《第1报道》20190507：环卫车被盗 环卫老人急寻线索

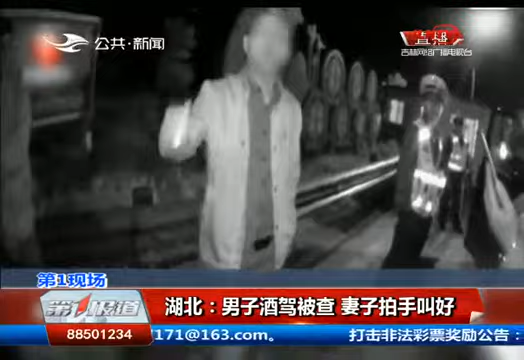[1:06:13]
他进行了呼气式酒精检测要高一点点要高一点点要高一点点你眼里面还有酒吗